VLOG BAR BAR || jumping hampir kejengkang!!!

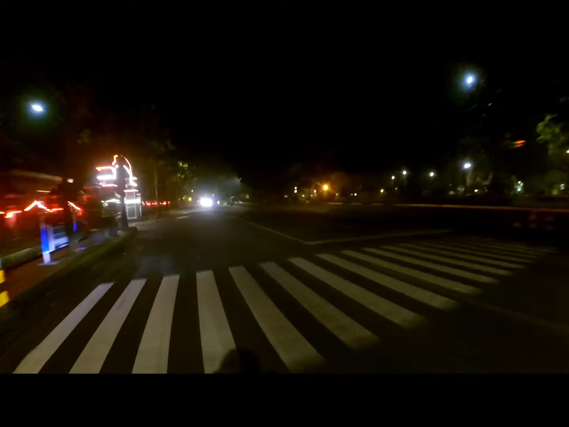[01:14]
Ini alun-alun banjar negara. Anjing itu lewat situ.
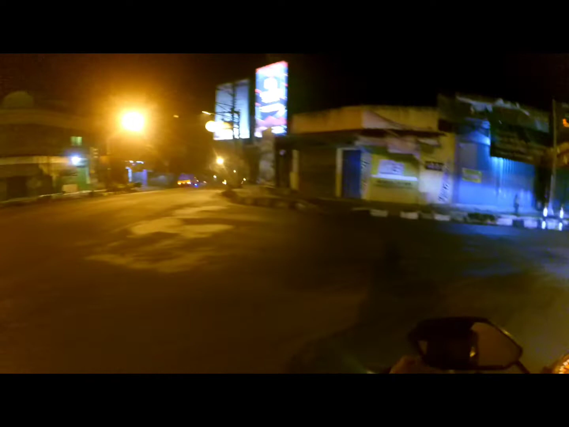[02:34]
Tidak jelas di dalam butruk. Kemana dia?